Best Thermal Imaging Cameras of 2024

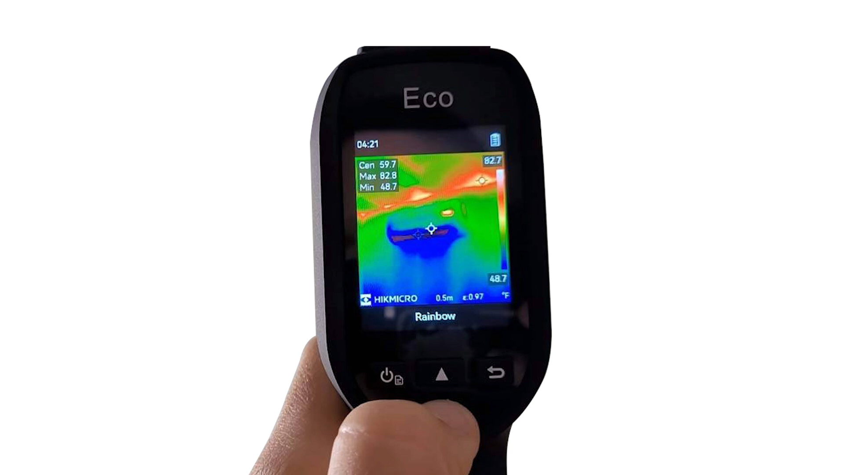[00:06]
On screen: max 82.8°F, min 48.7°F, scale top 82.7°F, scale bottom 48.7°F
Whether you are a contractor or an engineer or a homeowner,
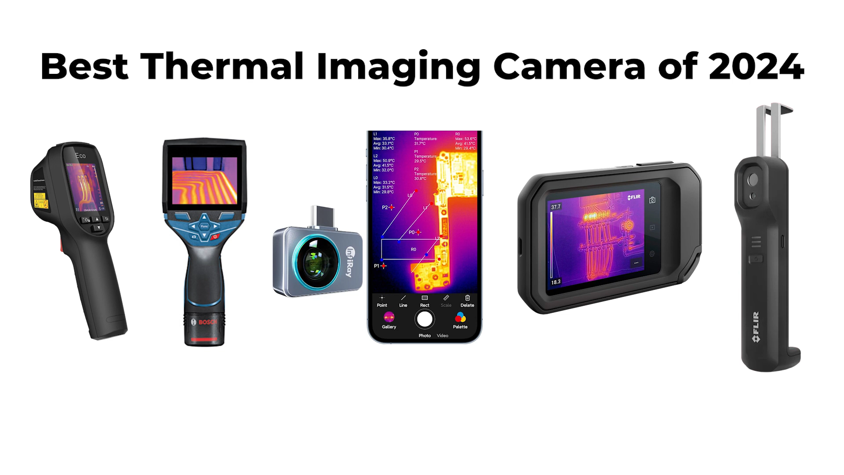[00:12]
these five thermal imaging cameras will deliver superb resolution and image quality and the latest features and advancements for real-time temperature imaging.
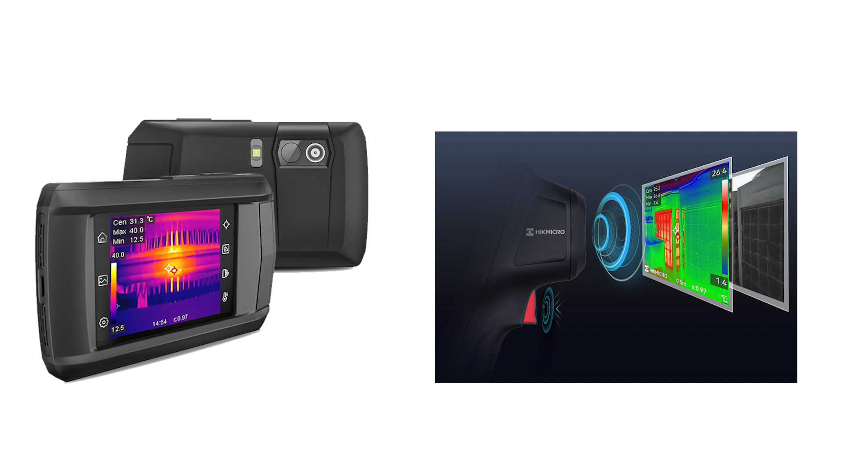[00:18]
Ranked fifth is the HIC MicroEco, a powerful thermal imaging device equipped with advanced features to enhance your inspection capabilities.
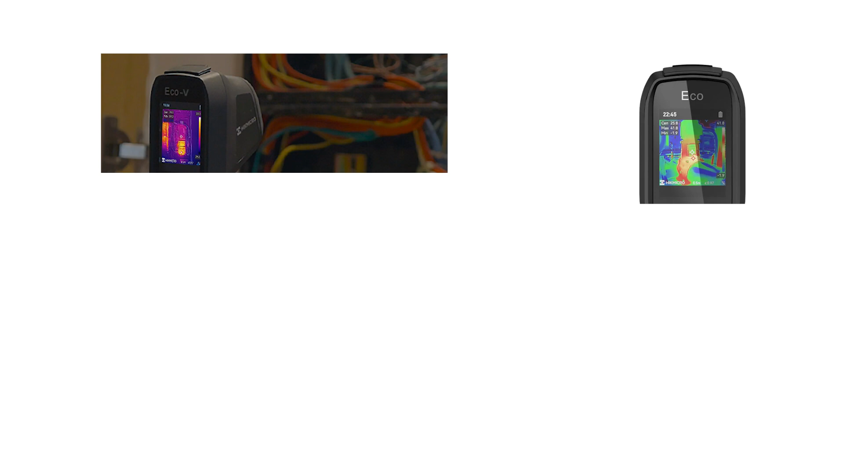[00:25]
Utilizing HIC Micro's Super IR image enhancement technology,
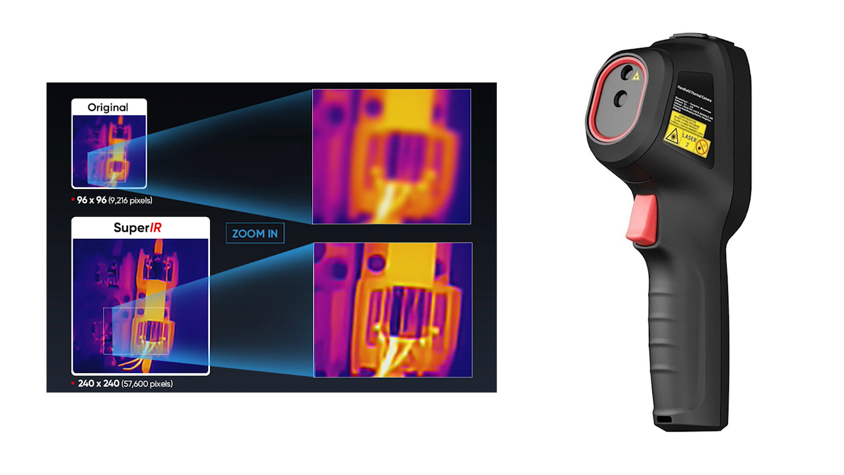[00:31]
this device elevates thermal images from 96 into 96,
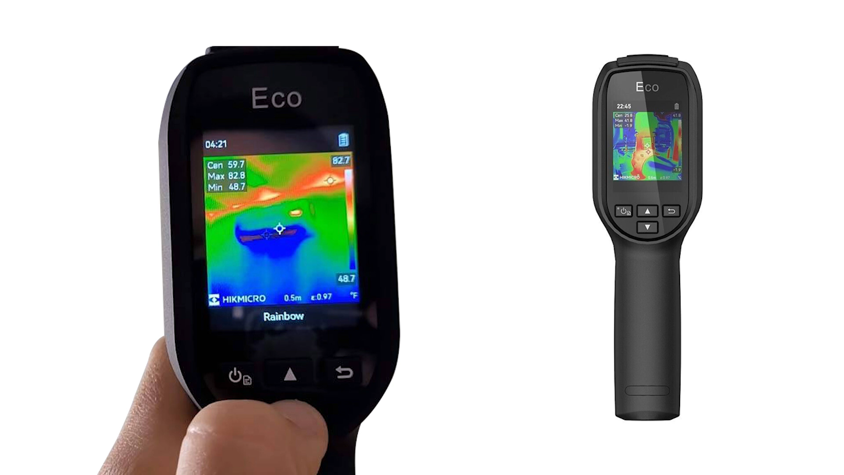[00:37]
On screen: max 82.8°F, min 48.7°F, scale top 82.7°F, scale bottom 48.7°F
which is 9,216 pixels, to 240 into 240, which is 57,600 pixels, resolution during live viewing, ensuring detailed and clear visuals.
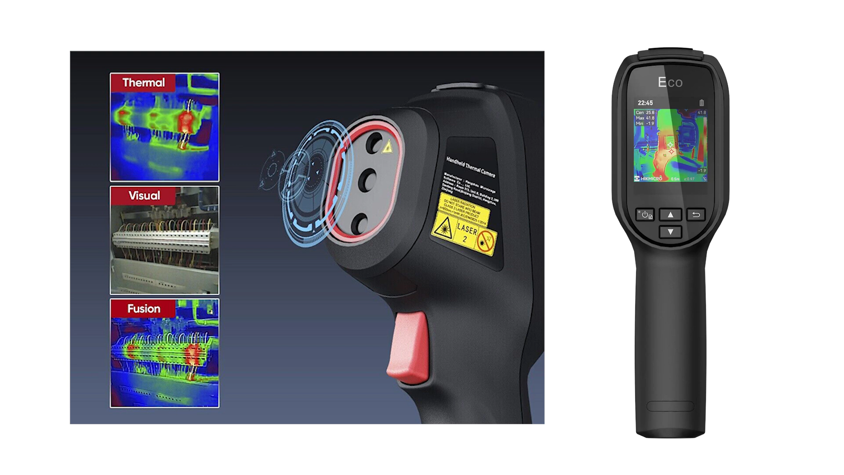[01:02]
The fusion mode seamlessly blends details from a 0.3M pixels visual camera with the IR image,
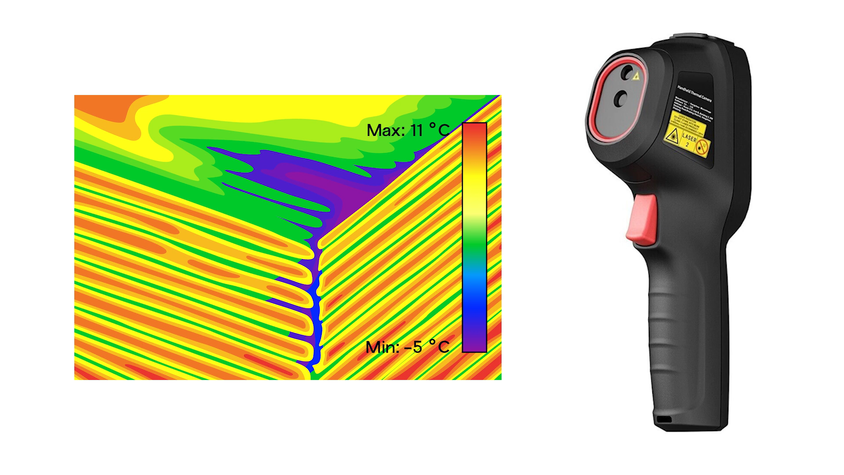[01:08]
On screen: max 11°C, min -5°C
enhancing clarity and detail for improved analysis.
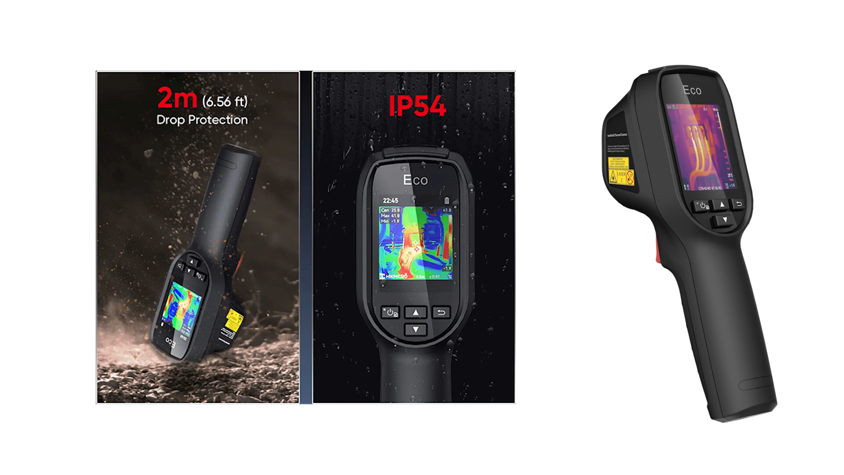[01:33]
Backed by a three-year warranty, it ensures reliability and durability for prolonged use.
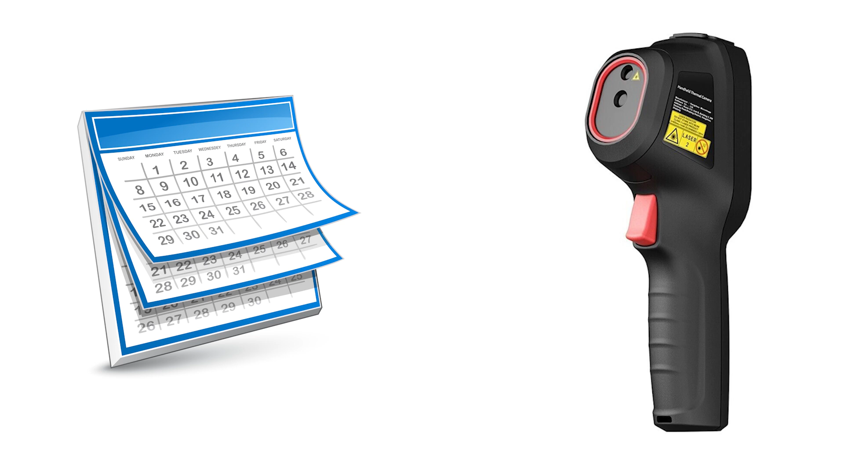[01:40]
Additionally, it supports the capture of full-screen radiometric images and automatically tracks max-min center spots,
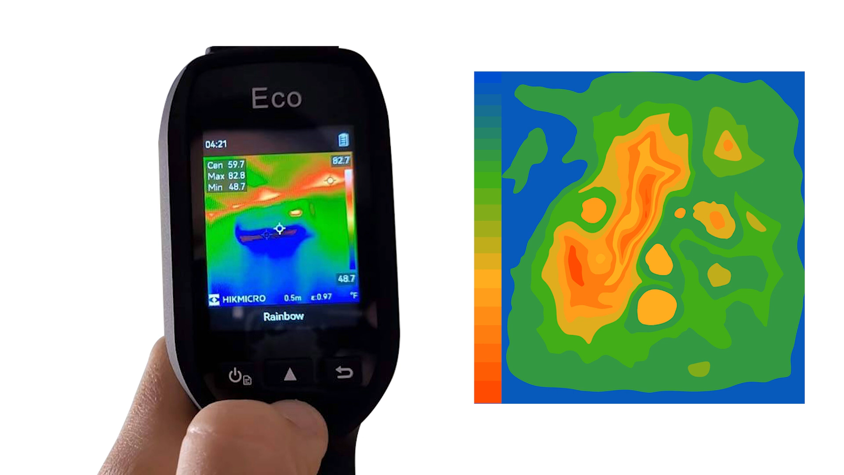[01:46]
simplifying the identification of temperature anomalies.
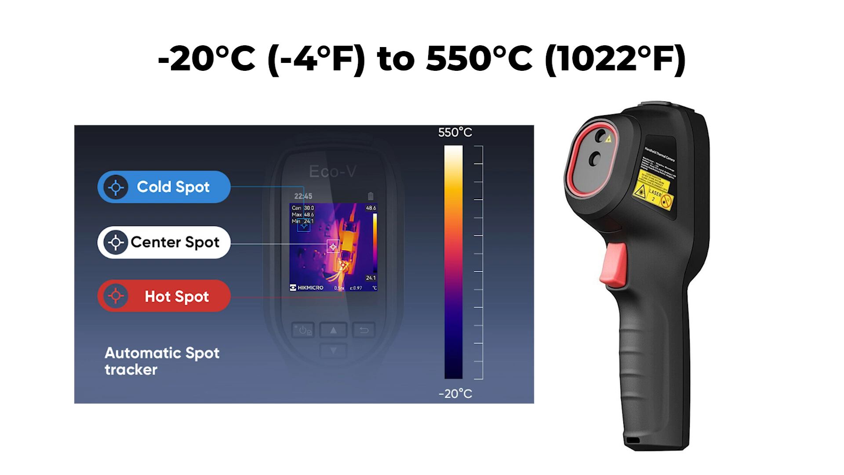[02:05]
with a high accuracy of up to plus-minus 2 degrees centigrade, plus-minus 3.6 degrees Fahrenheit,
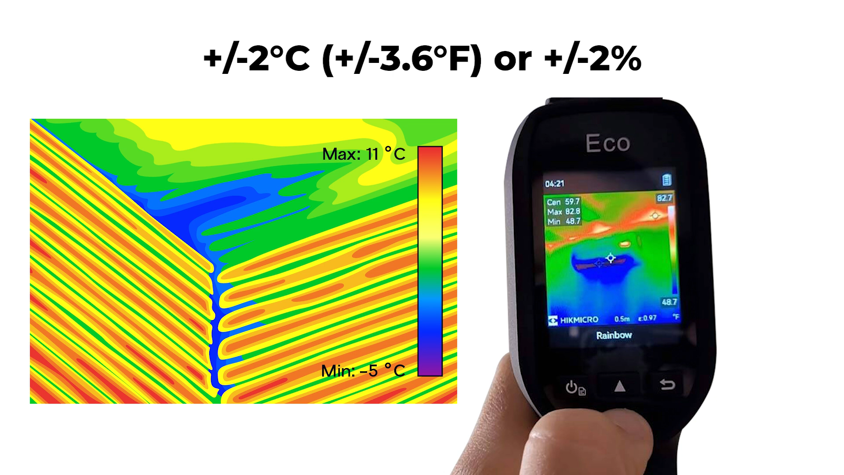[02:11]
or plus-minus 2% of the reading. Its built-in 3350 MAH Li-ion rechargeable battery, coupled with auto-power-off settings, provides up to 8 hours of continuous operation,